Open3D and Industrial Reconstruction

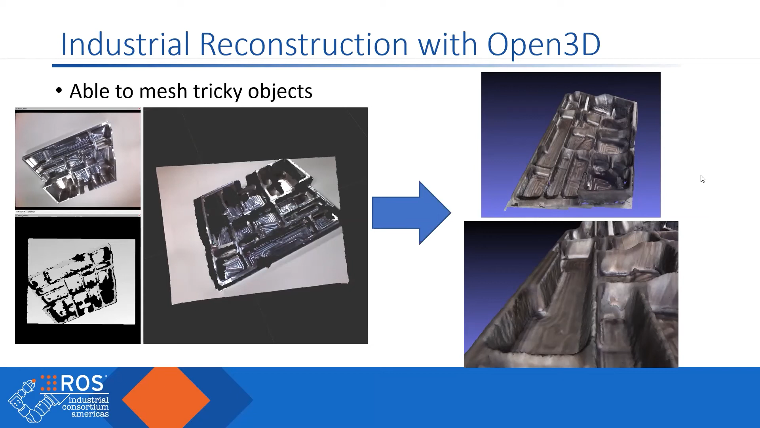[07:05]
And this was captured from all sorts of different angles. So this is a behavior that we weren't getting when we were using Yak in the past. So summarize as a quick overview. So open 3D provides a user friendly interface that is quick and easy to install and has many useful algorithms, many of which we still haven't explored.